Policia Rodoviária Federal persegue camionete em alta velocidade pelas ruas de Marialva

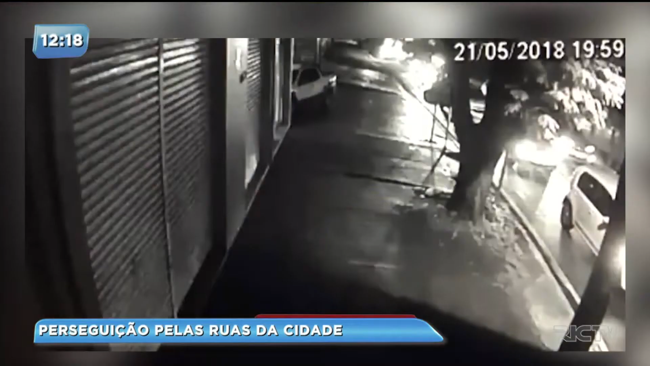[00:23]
Isso, quer ver a imagem? Olha a imagem, olha lá! Lá vem a caminhoneta fugindo! Aqui os veículos parados, a caminhoneta passou por cima da... Sorte que não tinha ninguém! E a polícia atrás, por cima da calçada!